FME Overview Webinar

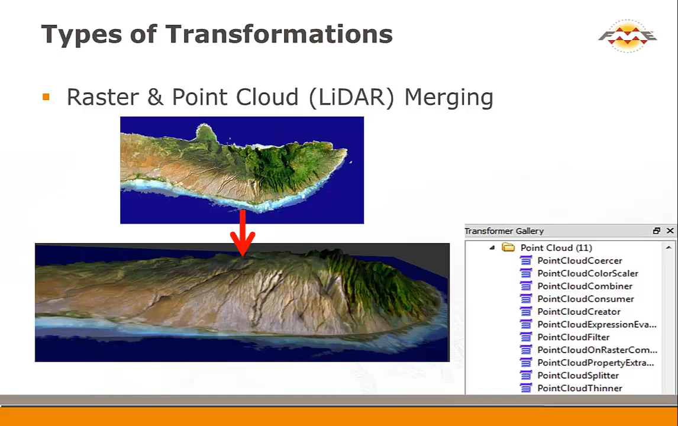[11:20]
again sort of a different result or a different data structure so this illustrates using point cloud data probably picking out the ground return and from that ground return building a digital elevation model and then draping a raster image over that digital elevation model to produce a sketchup or 3d pdf that you can use to view the